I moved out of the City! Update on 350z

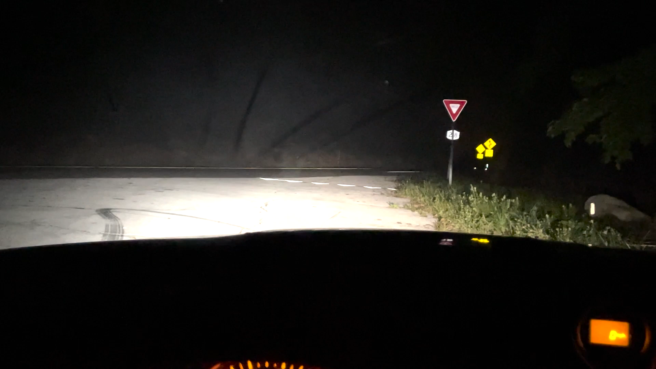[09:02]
It's like we got a lot of curves. It gets crazy. Nighttime it's even sketchier, but I didn't hit it too hard. I just had fun with it, you know.